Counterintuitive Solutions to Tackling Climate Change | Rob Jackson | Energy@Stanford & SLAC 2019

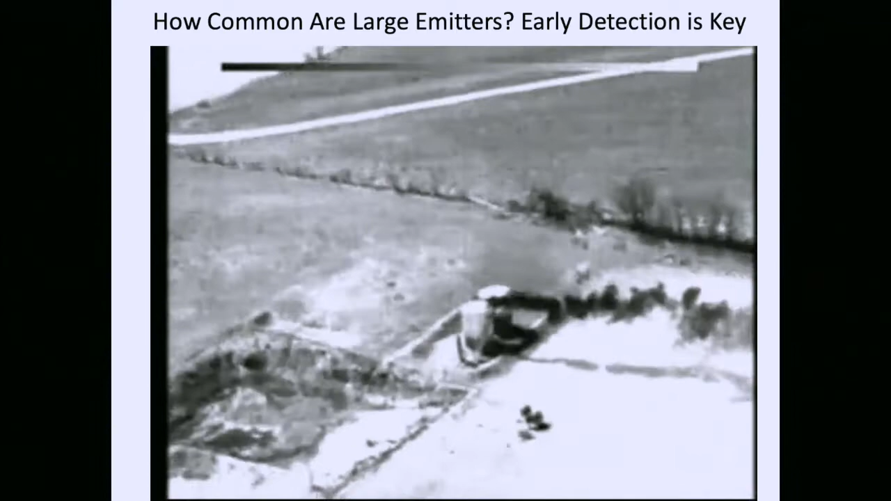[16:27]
So there's a leak from the top of a tank. Now that's not normal. All right, what's normal is to show up and see nothing at all.
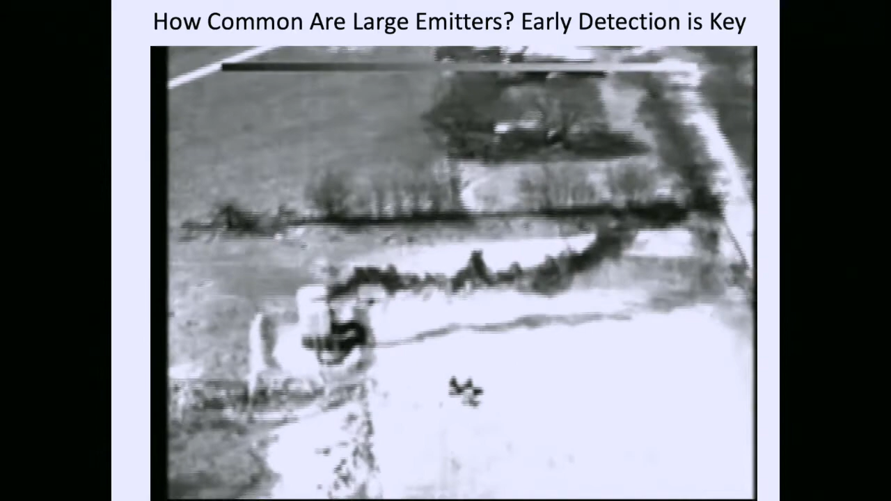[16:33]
Right, but occasionally 1%, 5%, even 10% of the sites, depending on where you are in the United States, this is what we see.
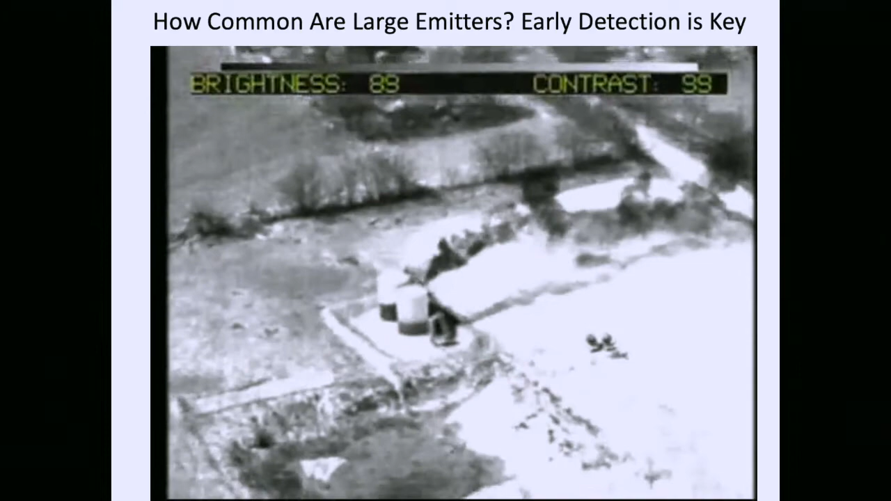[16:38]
So we try and collect this information and then feed that information back to the companies who are working there,